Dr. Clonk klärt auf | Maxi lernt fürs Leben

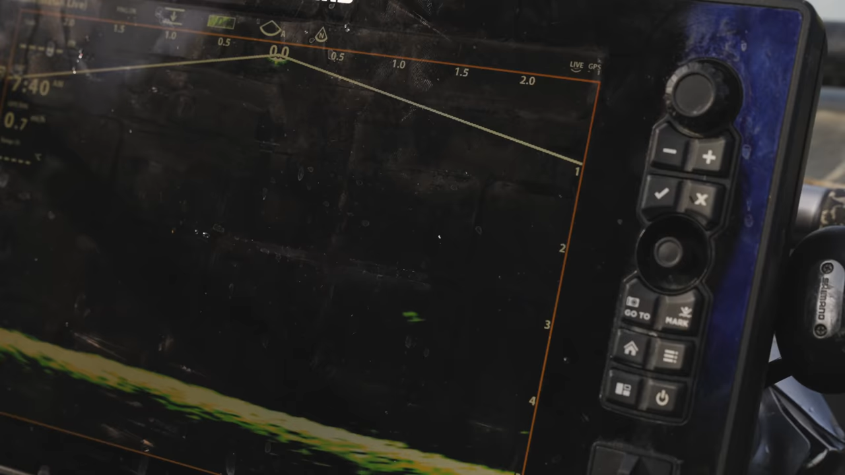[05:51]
Okay, der grüne Punkt ist der Köder, oder? Das ist mein Köder.
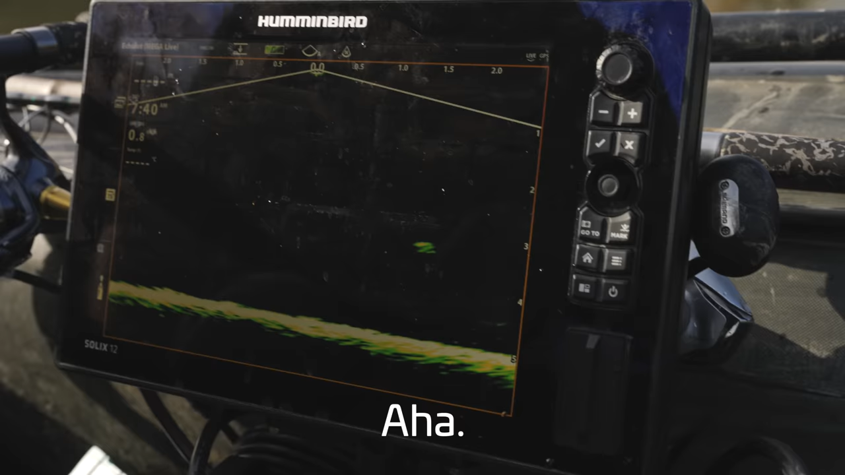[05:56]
Ja, wenn ich ihn jetzt bewege. Ah ja.
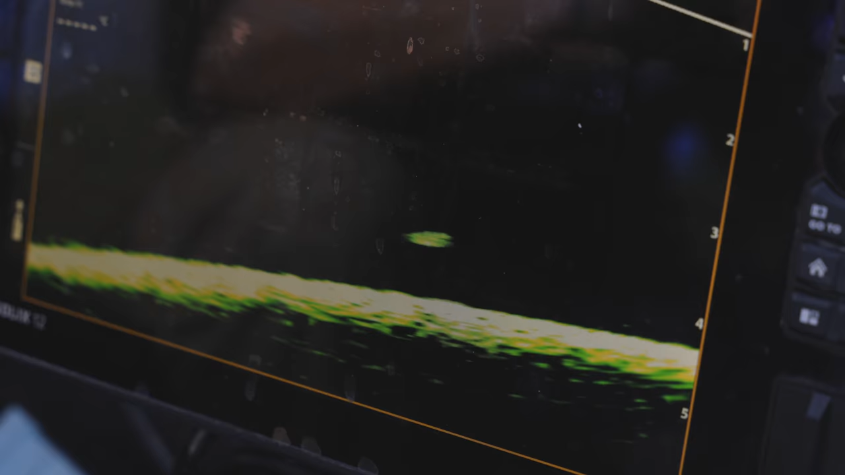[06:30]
Okay, der kommt. Er kommt. Ja. Ist. Oh. Einmal kurz hingelangt.
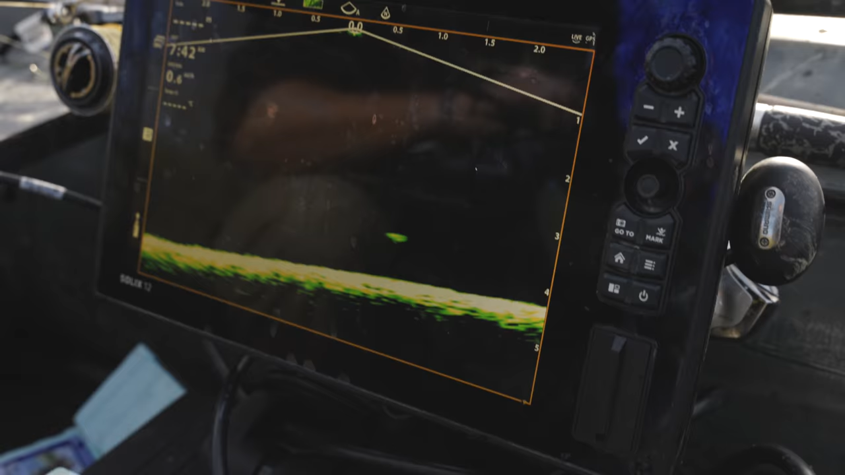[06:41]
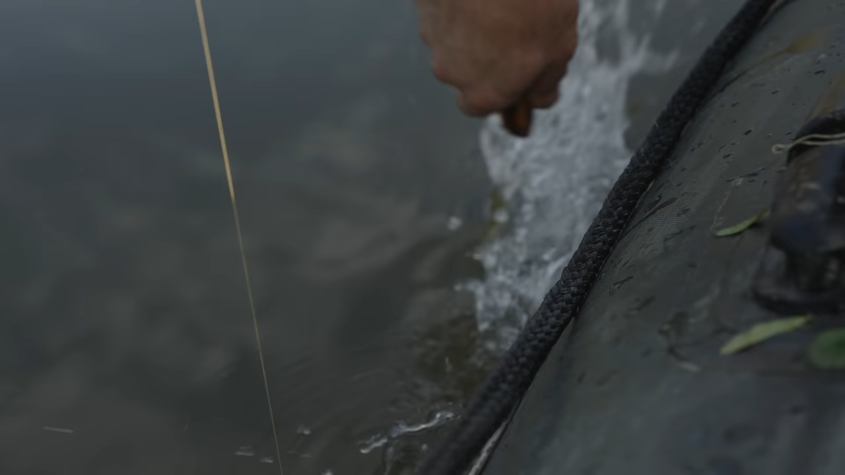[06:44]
Oh. Da ist wieder was. Hopp. Oh.
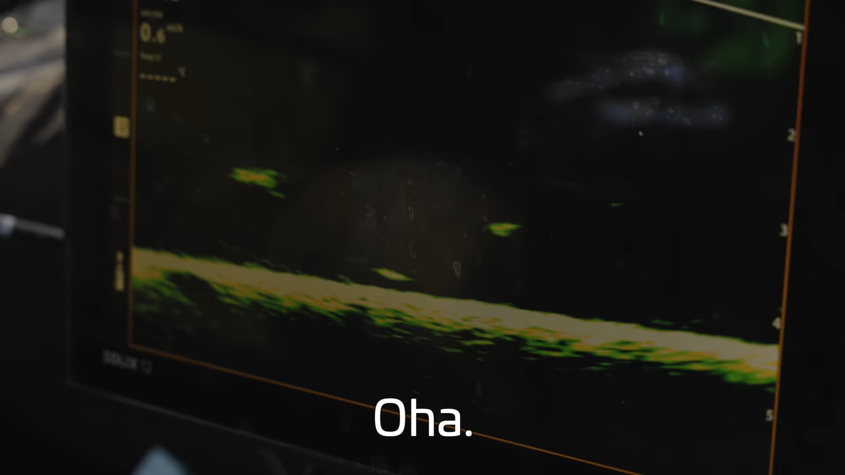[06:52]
Oha. Oh, das ist ein guter.
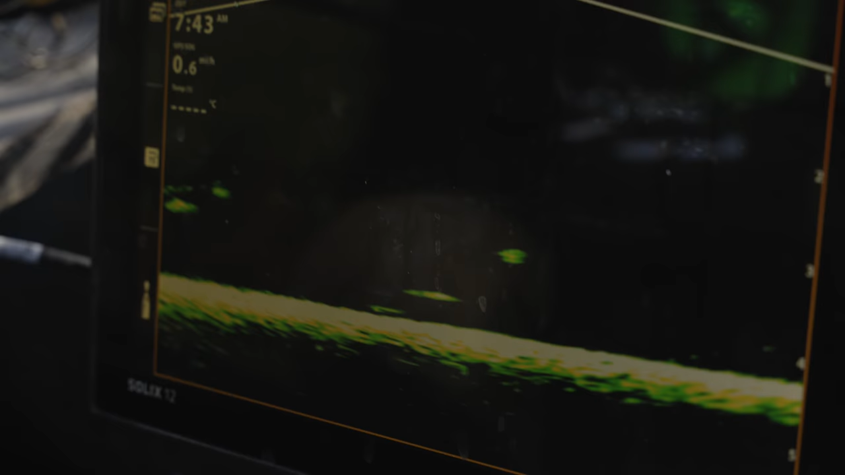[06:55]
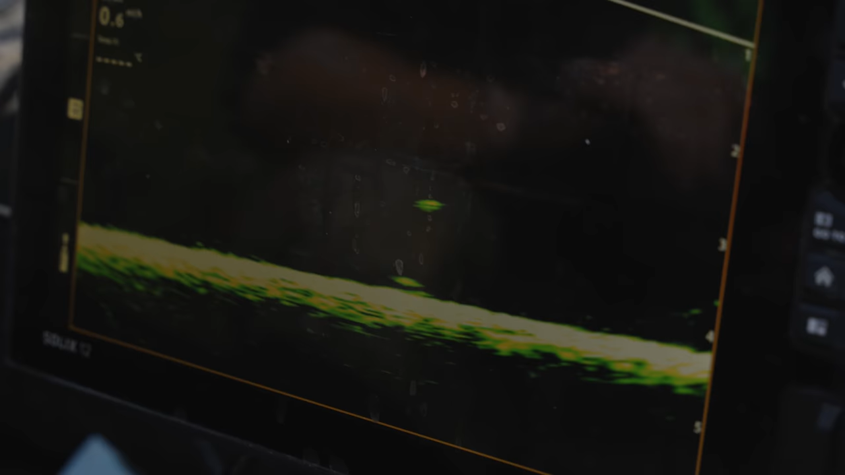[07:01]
Nicht du, der andere muss her.
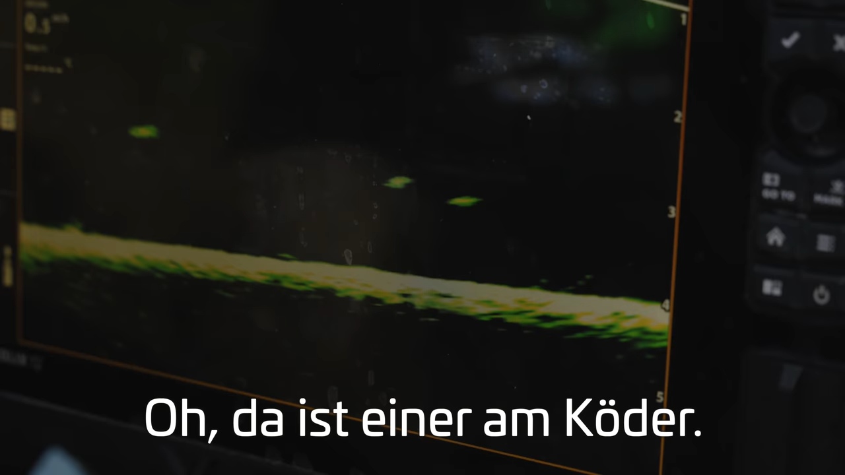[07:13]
Oh, da ist einer noch da. Geht hin.
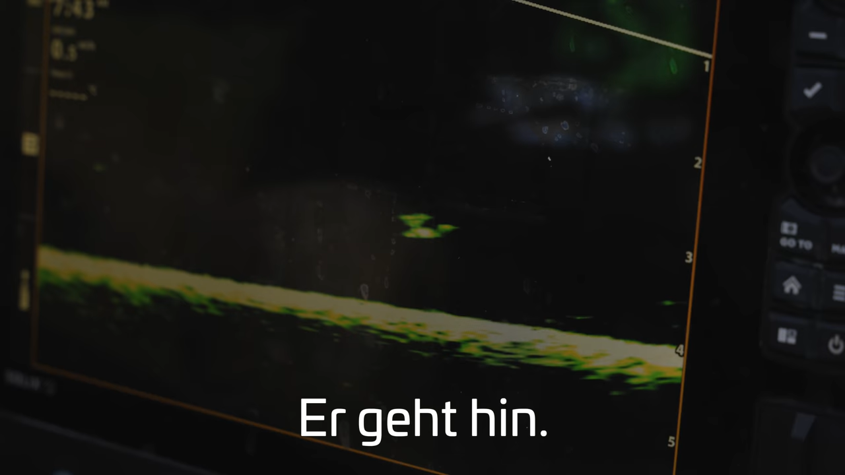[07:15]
Ah, und wieder weg. Ich mach's halt immer so, in der steigenden Phase.
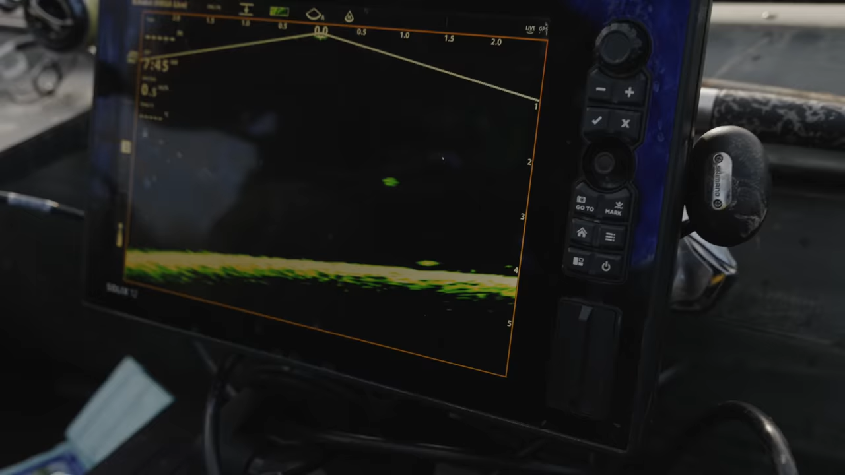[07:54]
Sind das? Sind. Oh, einer schon hin.
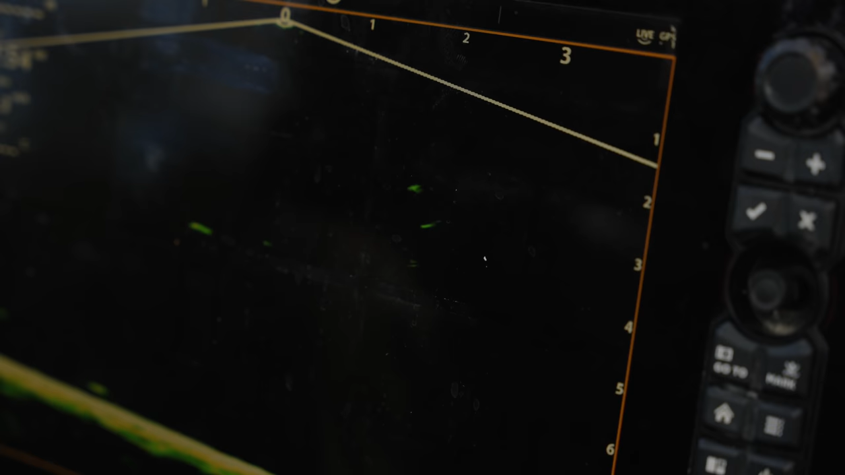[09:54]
Das ist nichts Gescheites, Maxi. Aber da. Oh.